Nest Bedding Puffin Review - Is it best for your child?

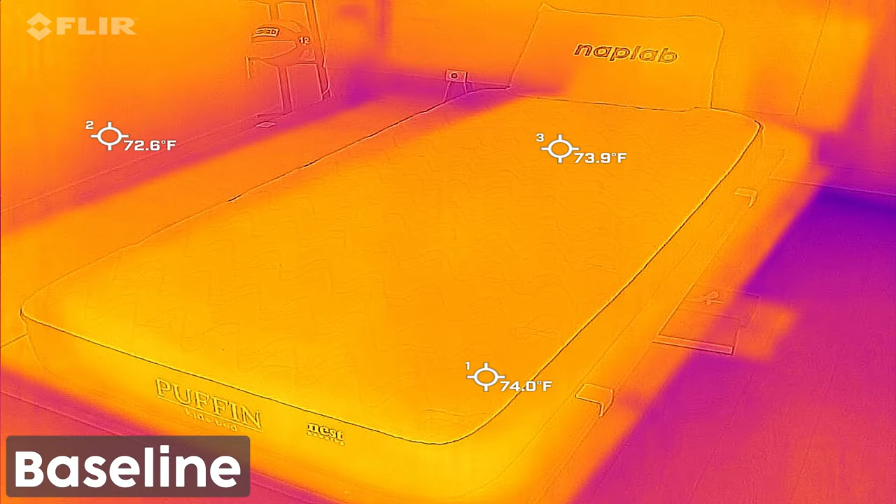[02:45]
Cooling on the Nest Bedding Puffin mattress is good, just not great.
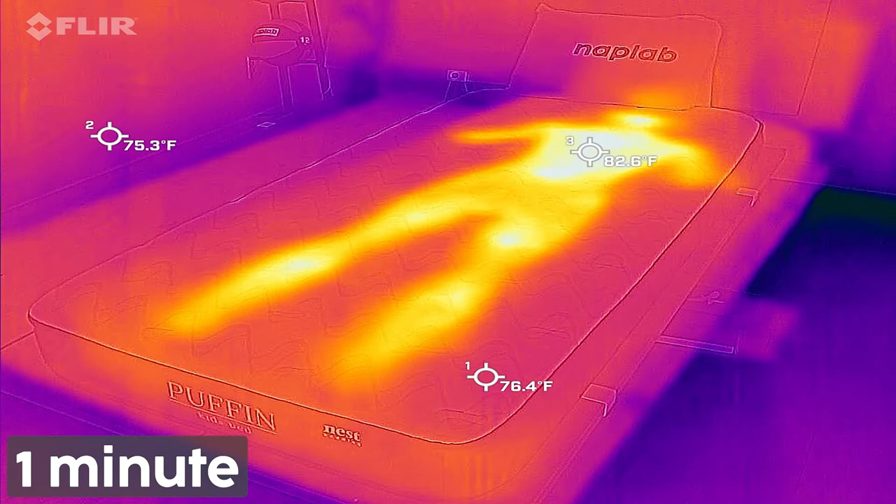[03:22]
With all that said, we should note that our cooling test utilizes my adult-sized body on a kid-sized mattress.
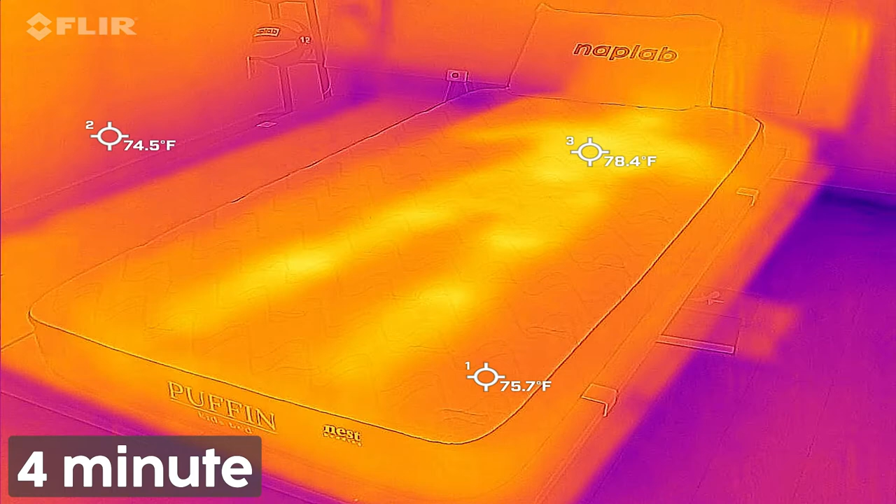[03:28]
As a result, it's not all that surprising that there were some heating issues. For adults that may sleep on the Puffin mattress from time to time, the cooling could be noticeable.
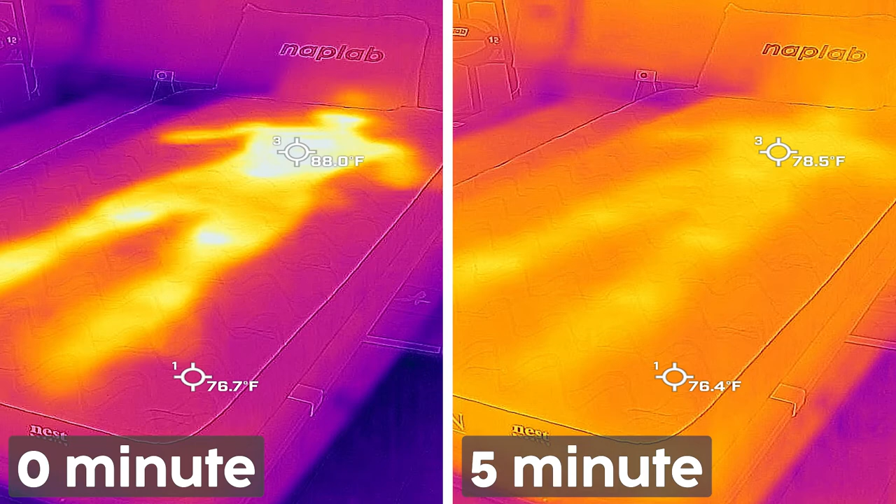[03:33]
However, for kids, the cooling is less likely to be an issue.